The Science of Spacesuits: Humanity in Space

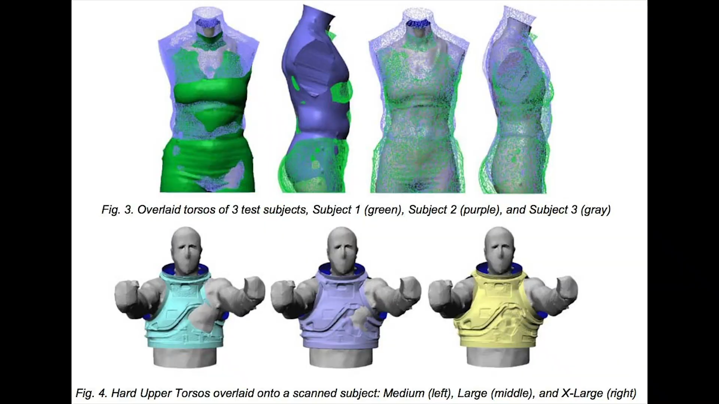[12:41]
In the anthropometry and biomechanics facility at NASA's Johnson Space Center, astronauts will undergo full-body 3D scans while performing basic motions and postures expected during space walks.